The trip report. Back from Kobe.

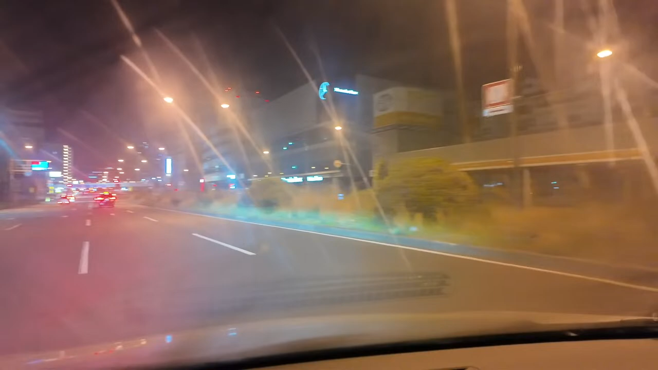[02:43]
This is so... look at all of the sideways lines. It's because of the fog on the front of the dashboard. So I'm supposed to do a full-on U-turn here, guys. I guess there's no U-turn sign, so I guess it's kind of legal.
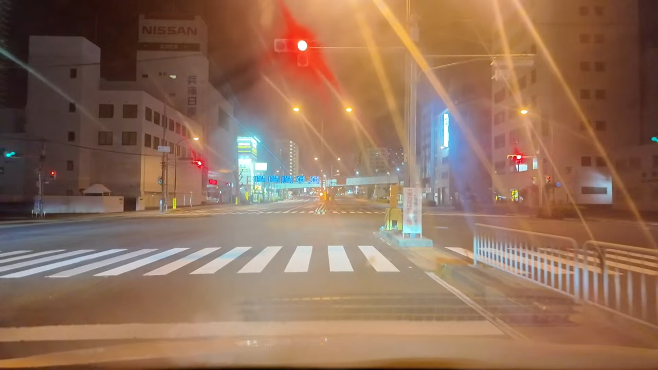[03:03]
Yeah, look at all those striations. I've put the front defrost on, and I guess I gotta turn up the heat a bit for it to defrost. That's why you're getting all these beautiful, like, disco lights. I don't know what you call that. These angled, 45 degree angled striations. Yo, yo, yo, but it's good to see everybody here. Thank you. We got 30 minutes. I put in a stop for a Lawson. No, not a Lawson.
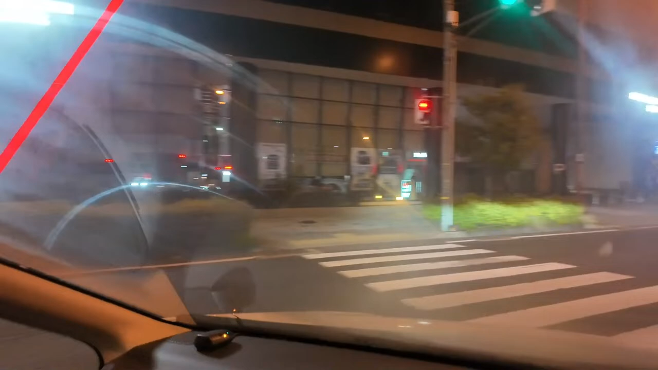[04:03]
There you go. I'm kind of digging the this almost anamorphic angled look with all the light rays. It looks like a freaking Daft Punk music video is what it looks like. Alright, let's go though. Let's go. On our way home, going home.
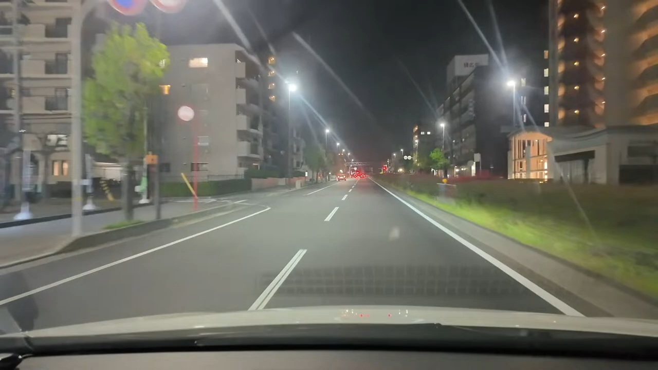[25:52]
I'm trying to get out of your hood. Dark Matrix. Need to get home and reset for a, you know, reset for a thing tomorrow. Wow, there's a bit two huge cherry blossom trees on my left. Wow, they're still kind of in full blossom too. I was by the Mosaic area, Kobe Port, and there was like this Ferrari or something with the model standing in front of it. They were doing a photo shoot, and there's a lot of like.
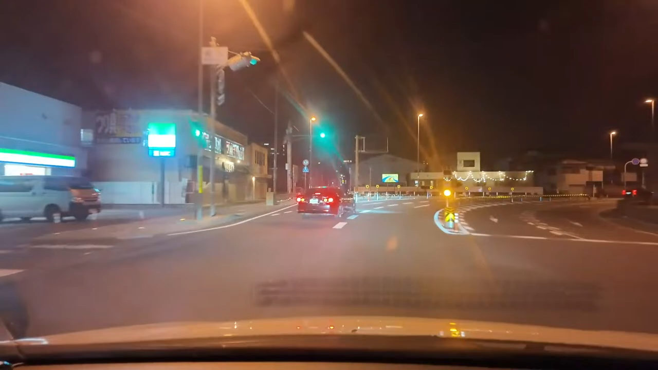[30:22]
I'm just like, wow, they came out, and thanks to you, I think. So that was really, really cool. Wow, that looks like a cool. That's a house on the corner? Sweet. Sweet ass. Sweet ass mine. That's cool. Alright, we're about 8 minutes out to the family mart. Lennox said, the car scene at least has humor.
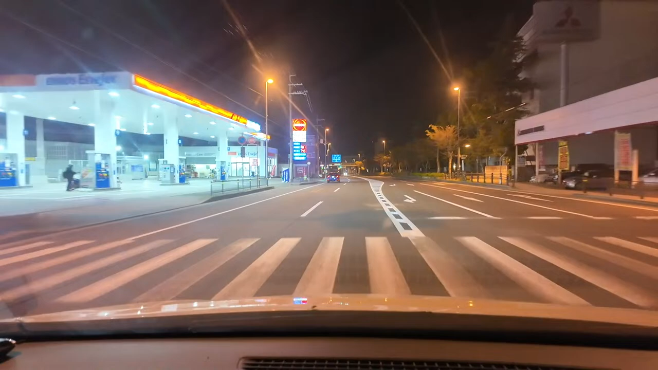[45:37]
I don't think I've taken this particular route before from Kobe, so... Lawson, CS Hot Station. Lawson, CS Hot Station.
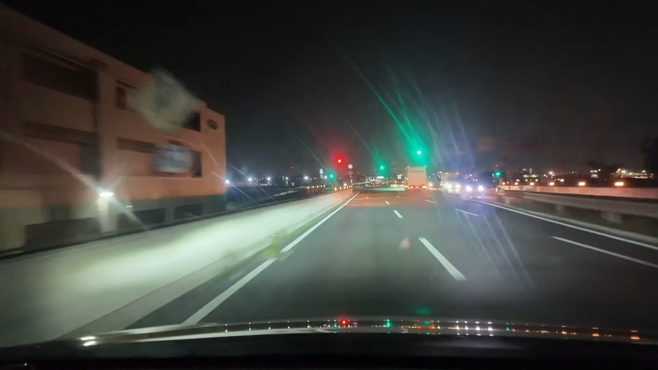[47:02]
Yeah, this is the route that one of the routes that they gave me. Wow, this is so dazzling. Can you guys see the glitter? Maybe it looks different with the refresh rate on the Pocket 3, but it looks like so super glitter on the rights and lefts. It's pretty cool. Yeah, we're going like a big roundabout way, I think. Let me just have a quick look.
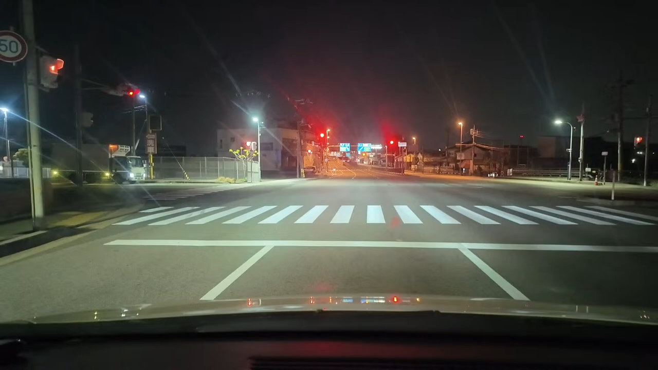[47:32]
Yeah, we went a different route. Instead of going through Omagasaki, we're going through like this area. Yeah. Which is closer to usually when we take the highway, so this kind of makes sense. Stay to the left.
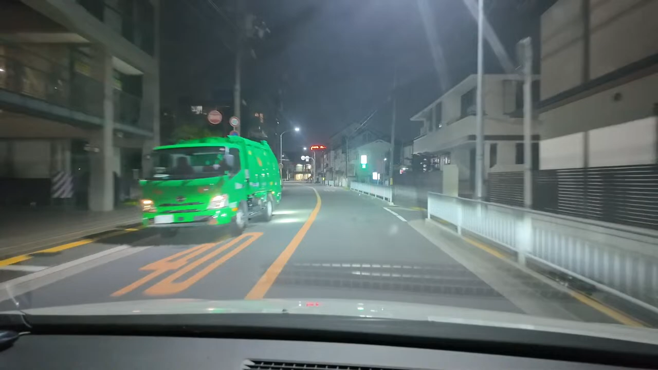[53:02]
I'll flash my high beam just in case there was someone behind there I didn't see. See, and they got the idea to go slow. Casa. Casa Rosa. Is that... I think I've been here before? No, maybe not. Man, this place looks super residential. Like, super duper local.
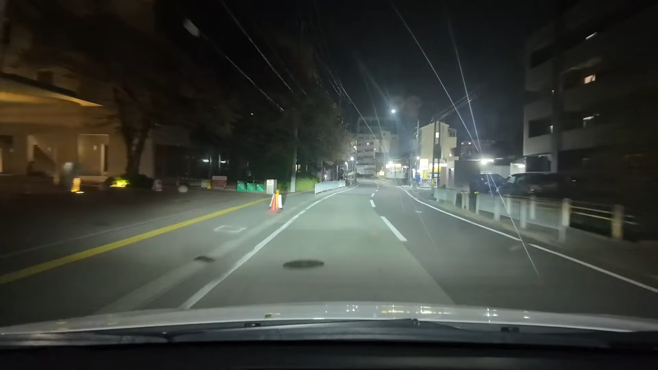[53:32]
I can definitely, like, see... Some random guy just like popping out of the street right now. I'd be so like unexpecting that. Oh, there's a nice little shorter guy on the right. It's a little buddy something shorter guy. Dude, where am I? Cereal. Got Tipness here.
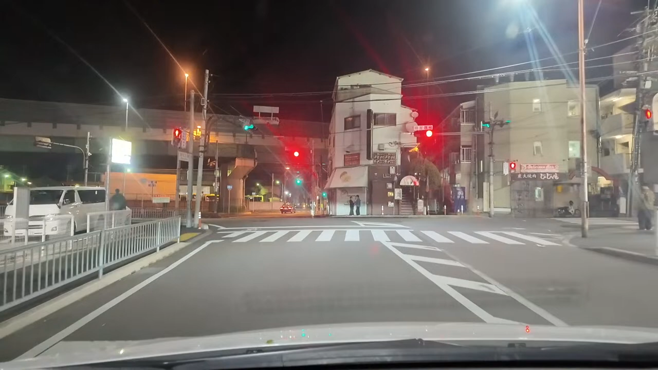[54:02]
Wow, where the heck? Ishibashi, we're near Ishibashi? Why are we near Ishibashi? Wow. Diza said. This makes sense. Show Ten Guy. Yeah. Diza said. Well, that's why. Buddy, need help. That's why I feel like I've been here before. I've been to Ishibashi tons of times. Well, not tons of times, but yeah, no, this feels super residential. Yeah, makes sense.
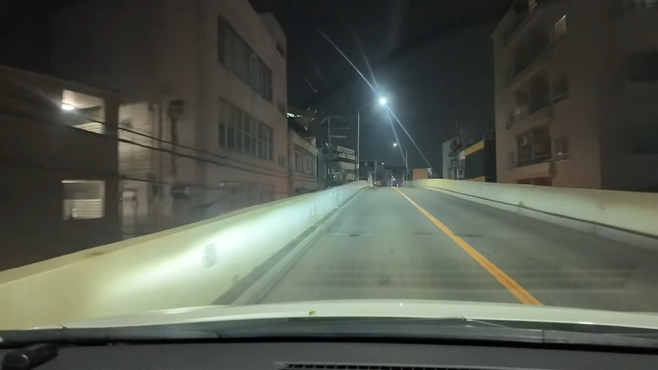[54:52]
Are you freaking serious? What's with the U-turns, Google? Cereal, dude, where are you taking me? We're going to the super local. Oh, this is like Ishibashi Station. Don't tell me to go here. What? Forget that. There's a Lawson down the street. I can just see the Lawson right now. I I'm just gonna lost him. Forget the family horse. This is like, oh, they wanted me to take me down the side street. Like, forget about it. Forget about it. This is super tight. No way.